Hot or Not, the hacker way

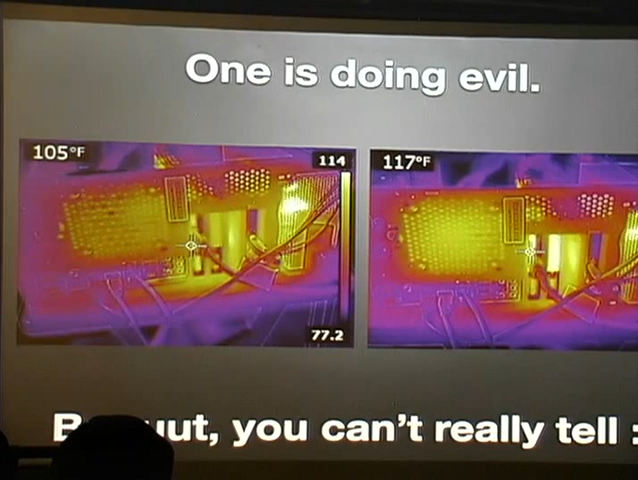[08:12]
You can't tell which, which is doing what. How do you know it's just not playing a game, right? How do you know I'm just not playing Battlefield 4? Like how do you, how can you tell I'm cracking passwords? You can't, which is sad because, you know, it's cool. You can tell, yeah, the graphics card is lit up, but that doesn't mean that somebody's doing evil, right? Here's a Raspberry Pi, right? That looks pretty cool. So I'm like, oh, that's kind of neat. Here's some lock picks. Like here's this, this lock that I, it's a master or something. I forget. It's got like six security pins or five security pins.
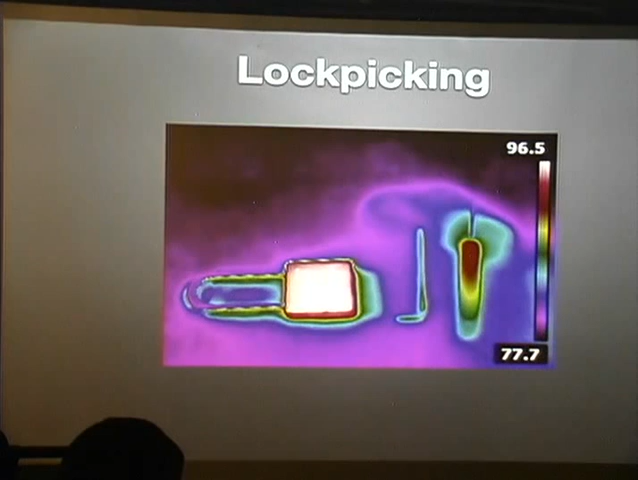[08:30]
It's pretty burly, but you mess with that for 15 minutes and all your equipment lights up. But then again, you're not going to see this in the wild necessarily. Here's an alpha, but at the same time, like, okay, if you want to use the alpha for anything nefarious, like, I don't know if you can see it in the frame, but there's a really big yaggy antenna in the middle of this frame and it's the same temperature as the shelf that it's sitting on. So this was me trying to inject packets into the network.
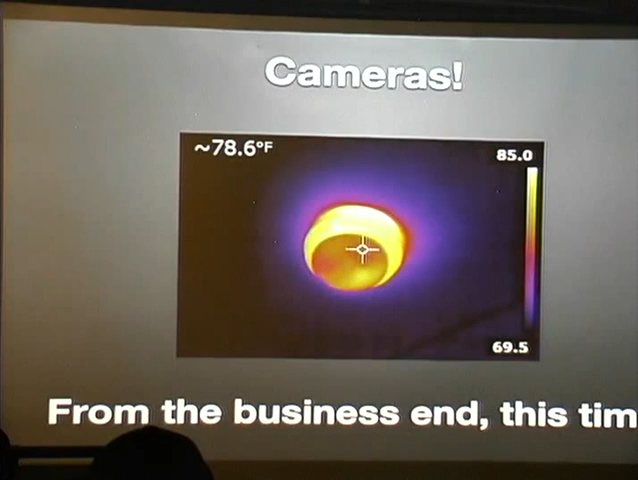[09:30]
On screen: spot 78.6°F
So it's pretty easy to tell if there's a security camera nearby because they're very obvious on FLIR. Um, from the, from the business end of the camera this time, you know, based on the other research that I've done, but like, here's a great view. This is from the Arclight in La Jolla. Uh, you go to the Arclight in La Jolla and they have these cameras all over the place and, um, they stick out like a sore thumb and you can tell whether they're on or not. Another really fun thing you can do with this is you can detect whether the camera that is supposedly pointing at you is actually a real camera or not because if it's not a real camera, it probably won't be warm.
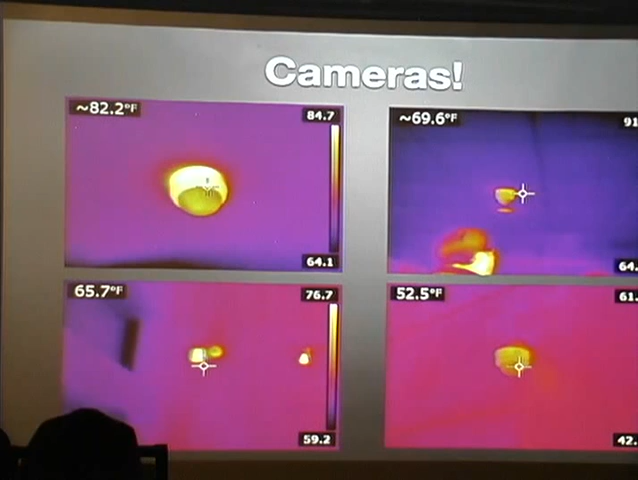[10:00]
Real cameras have electronics in them and they generate heat by nature, right? Another really fun like tangent here is, uh, there's a Cisco AP right next to the camera, um, which probably means they're on the same physical network,
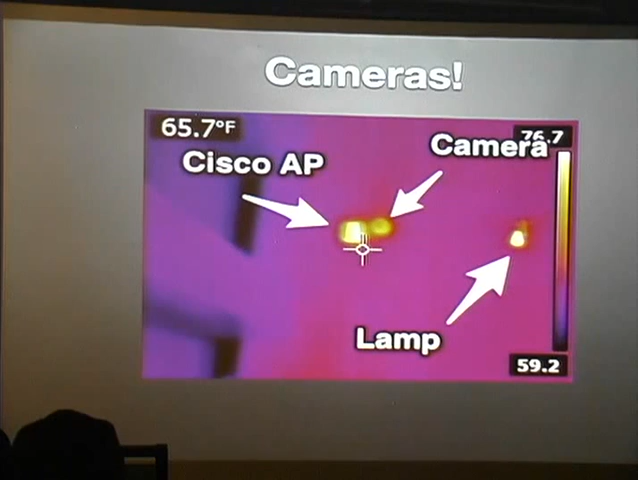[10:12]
On screen: spot 65.7°F
which means, oh boy, suddenly now we have a reason to go to the movies. Um, right? The camera's on the same land, right? Ooh!
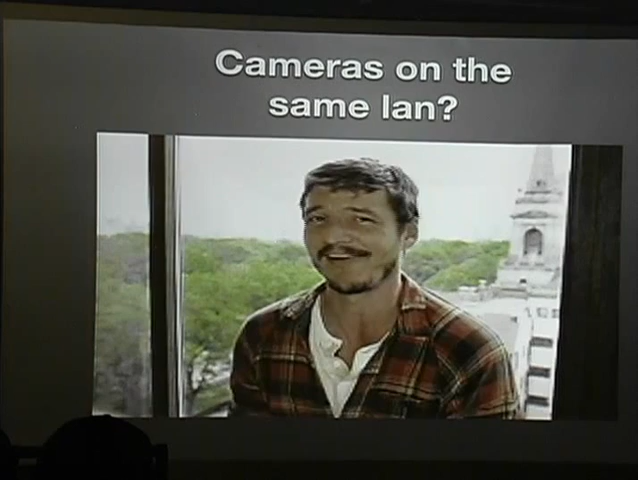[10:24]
So, uh, you go outside and you see the same thing. You have mounted cameras on the top of rooftops that are lit up, same sort of deal. Um, and they're, um, the way the FLIR work, the FLIR gun works is if, if you point it at the sky, it just goes to like a negative 47, it can't read, uh, because it's not getting any infrared.
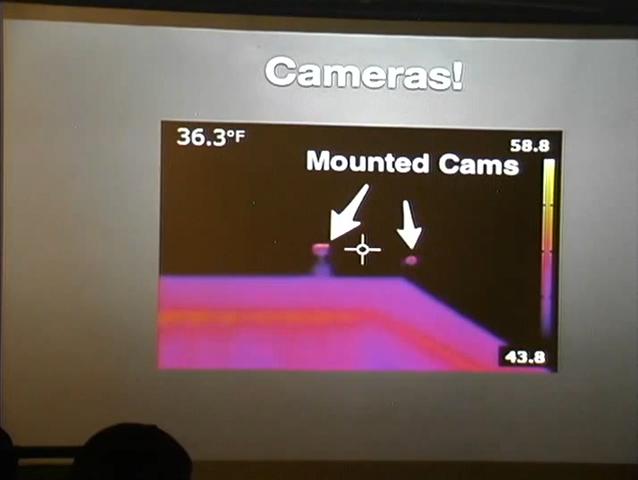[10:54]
On screen: spot 36.3°F
And the way that it decides, the way that it does the math to compute what temperature stuff is, is based on the input of infrared light. If there's clouds, you can point it, it'll see the clouds and you can see the temperature of the clouds. But if it's clear, then you get this crazy, um, backdrop and you get a lot of, um, range in the colors that it presents. So when you go outside, stuff sticks out like crazy. Uh, cars are another story. Um, they're another sort of, I expected them to work one way and they totally worked a different way. For example, um, this car in the top left frame has been sat there for several hours
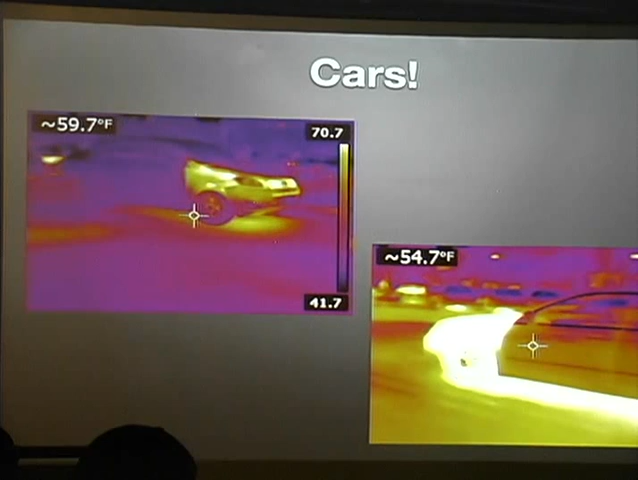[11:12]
and you can tell that there's like residual heat on the ground from the engine compartment. Um, and the car obviously on the right, it was driving by as I took the picture. So you can tell it's all lit up, right? Um, this picture is particularly interesting because all of these cars, with the exception of the one in the very, very, very back, you can, the, um, hot, uh, muffler gives it away. Uh, most of them had been there for quite some time. Fun, fun fact about heat and how it works in a parking lot. If you park your car during the day and the sun goes down and your car is no longer warm,
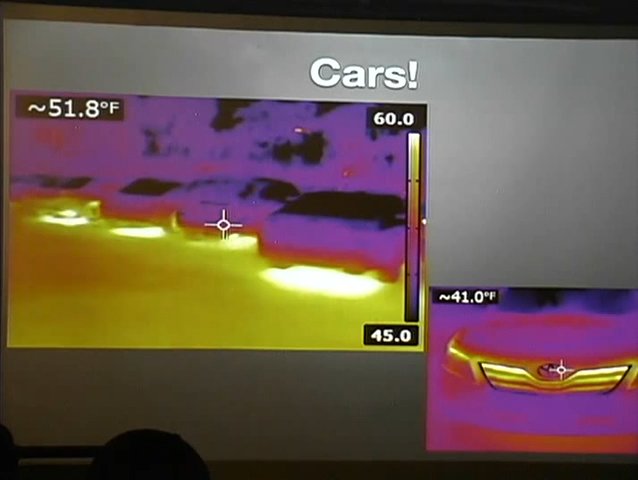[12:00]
The, the ground under the cars is still warm because the proximity of the car to the ground is insulating the concrete, which probably gives you an idea of why all, why animals keep crawling into cars and crawling under cars when obviously it's dark and it's night out, right? So there's that. Uh, here's another really fun. This is where you start getting into the hacker material, right? So this is the back of my phone. Can anybody point out anything interesting about this? So the large black rectangle is the battery of the phone. If the battery is that warm, something is going on because the phone is consuming a lot of juice.
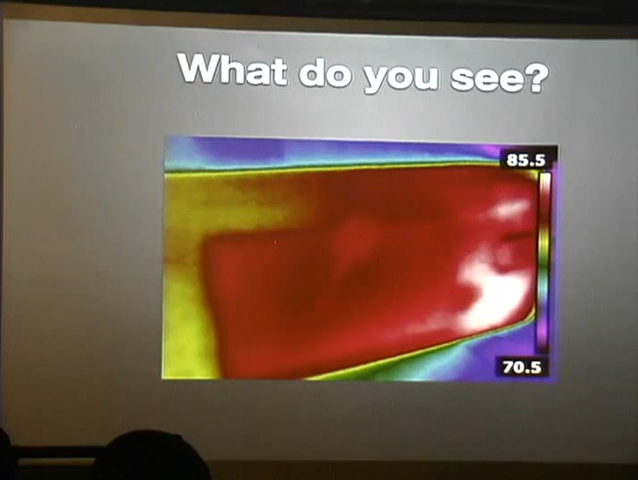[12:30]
In addition to that, you might see a little object in the middle of the phone, right? Here's a better view. You can turn the contrast up on this guy, right? So what does that look? Does anybody, can anybody, does that shape, is that shape familiar to anybody?
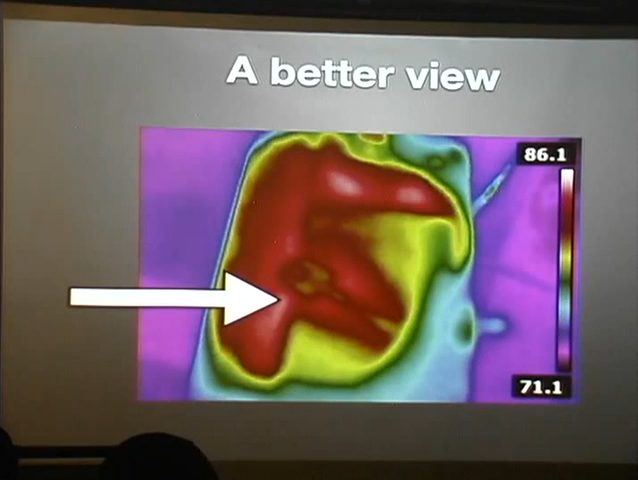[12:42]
Yeah, exactly. It's a handcuff ship that I used to handcuff shim that I used to hide in my phone. So fun times you can look at devices and you're like, oh, I can see through plastic. That's pretty cool.
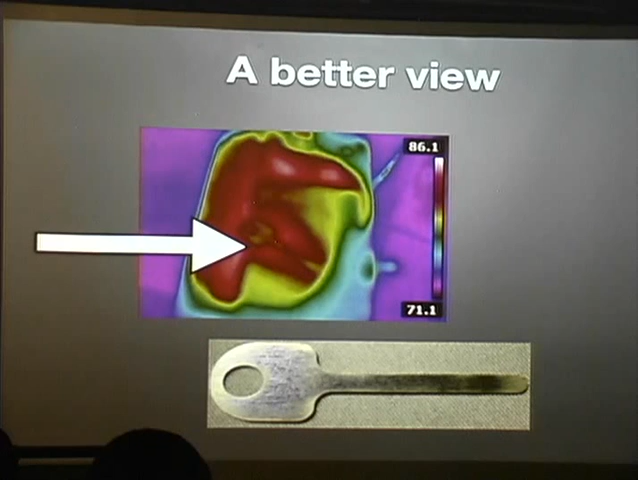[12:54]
So some editorial though, because in the last month or so, a video showed up on YouTube with a guy who claimed that you can capture pin codes off of ATMs and pin codes off of like consumer devices, bullshit, completely fucking staged. And this is evidence. Like this was the, you know, an ATM in La Jolla and in, you know, the UTC mall, um, 10 seconds after somebody used it, like, tell me what their pin code was. Good luck, bro.
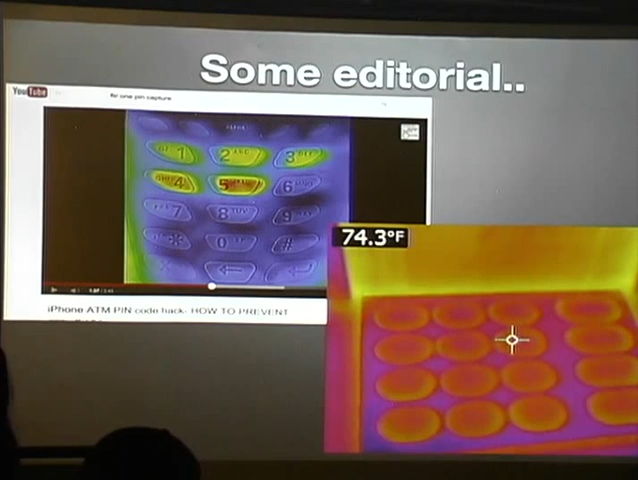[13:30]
On screen: spot 74.3°F
That's the point. The point is that this guy staged the photo. He, he manually like made the, the, the rubber buttons warm with his finger to take the picture to make the point.